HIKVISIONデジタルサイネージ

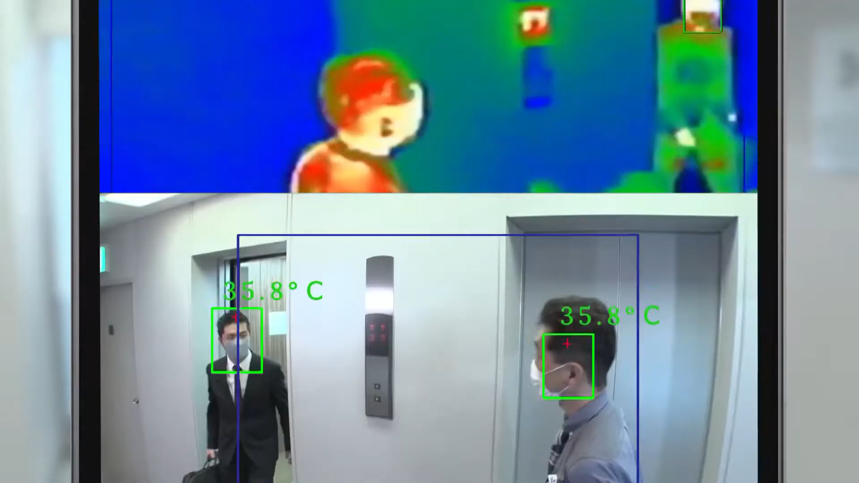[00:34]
サーマルカメラによる減温測定映像などライブ映像として映し出すことができます